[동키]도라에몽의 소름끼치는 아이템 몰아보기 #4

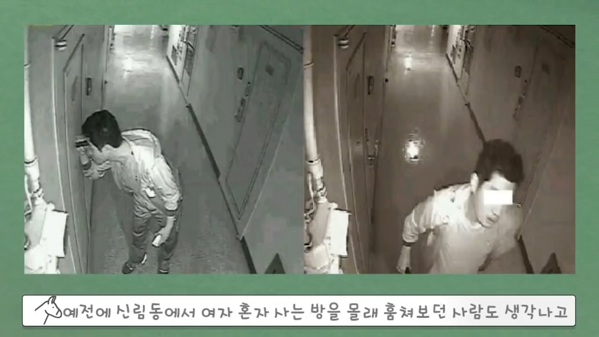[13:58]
예전에 신림동에서 여자 혼자 사는 밤을 몰래 훔쳐보던 사람도 생각나고 구멍 뚫린 창호지 사이로 사람들 훔쳐보는 빨간 눈 귀신이 생각나서 개인적으로 좀 소름끼치는 에피소드였는데요.